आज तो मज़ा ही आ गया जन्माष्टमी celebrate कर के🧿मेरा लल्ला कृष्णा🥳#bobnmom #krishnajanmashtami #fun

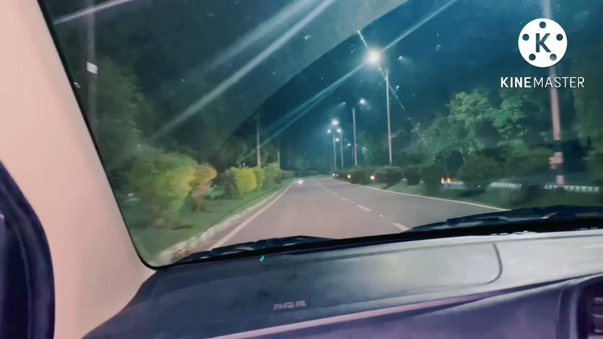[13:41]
इधर हम लोग रहते हैं एकदम सन्नाटे में, दूर दूर तक इंसान नहीं दिख रहे।